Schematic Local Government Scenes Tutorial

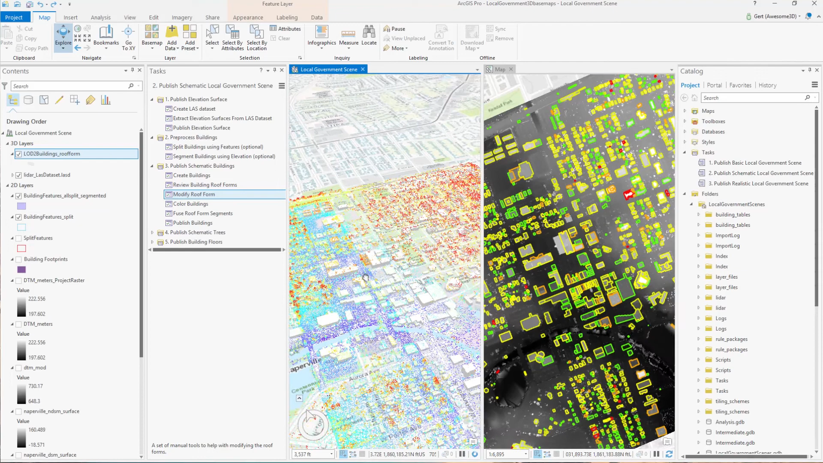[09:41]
Now let's have a look at another example. So in this case here, we can see that the segmentation didn't pick up differences in height.
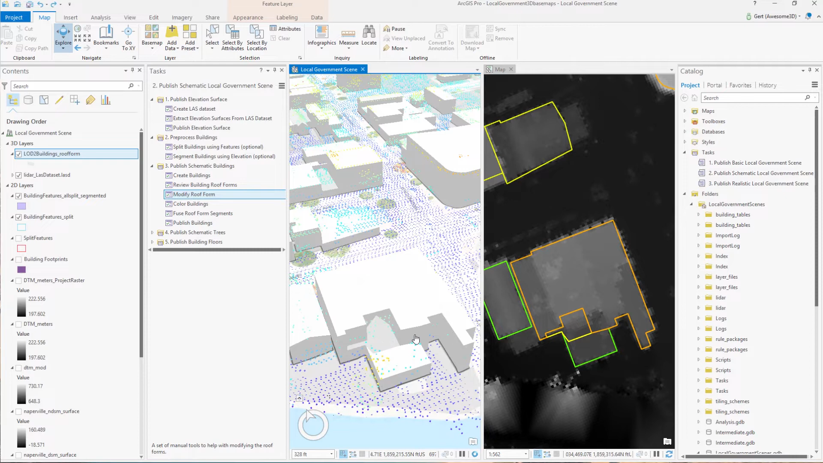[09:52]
So what we can do now here is we can go and do manual segmentation. It's easiest to do this in 2D, in the 2D view. So we're segmenting the building here along the height differences that we see in the DSM. And then we update the attributes of these newly formed segments.
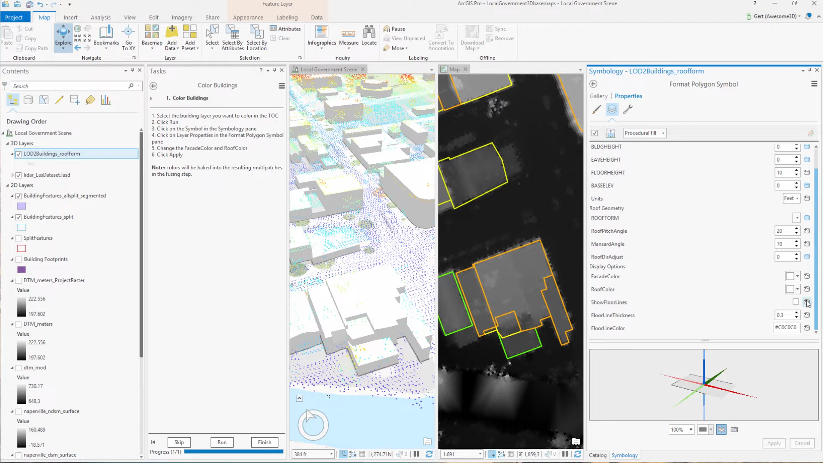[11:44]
We can change the color of the facade and also the color of the roofs. And again, this is just simply changing a parameter in the rule that is driving the symbolization. So if we go to the layer properties, there we can change the roof color and or also the facade color.